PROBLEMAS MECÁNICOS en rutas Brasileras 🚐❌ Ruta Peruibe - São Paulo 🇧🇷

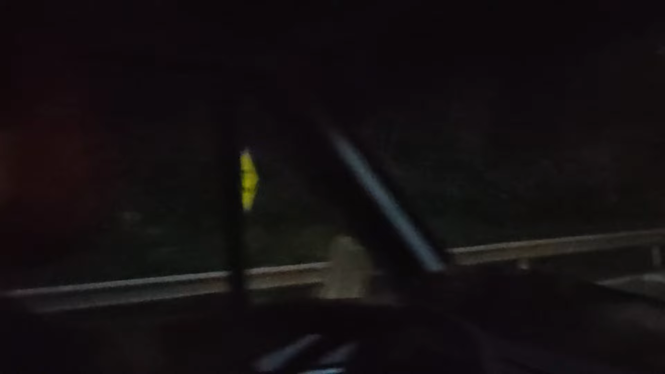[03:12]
Pero miren acá, miren acá qué oscuro que está Conan. Y bueno, acá parece que es más de día, pero está re oscuro también, gente. No se ve lo oscuro que está.